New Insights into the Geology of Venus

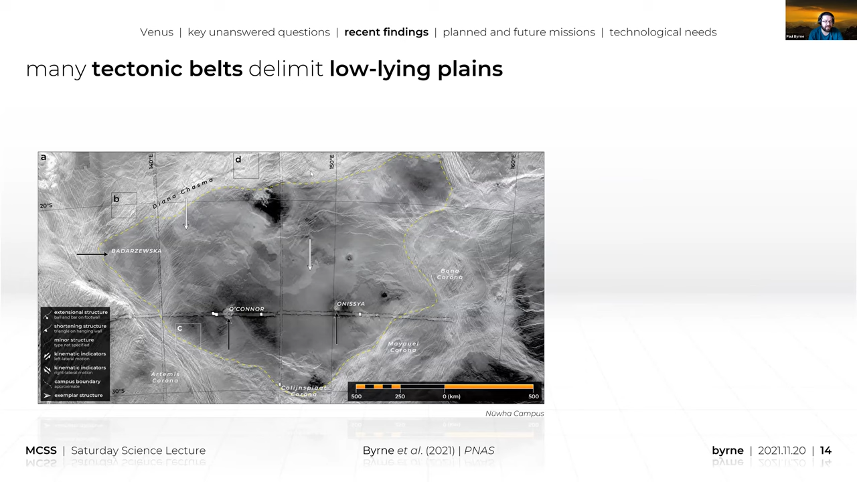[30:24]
So this is not a small, modest part of Venus. And inside this area, yeah, sure, there's some cracks, but there are also some craters that we can see marked by the black arrows. There are some lava flows marked by the white arrows. But its outline or its kind of perimeter is very highly textilized, much more so than the interior. And when we get the eye in and we look at some parts of this outline, here's box B blown up here a little bit.
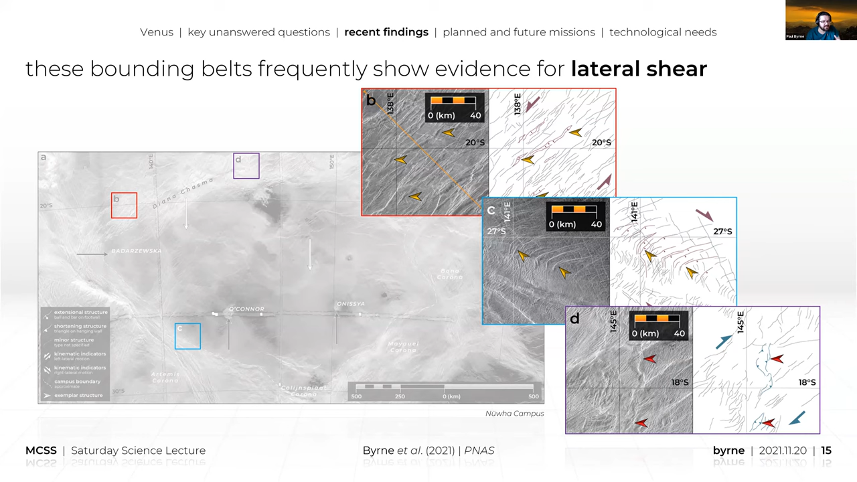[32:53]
stuff is jostling side to side as well. There are regions in the, on the Venus surface where we see huge expanse of this kind of, this kind of tectonic activity or activity taking place.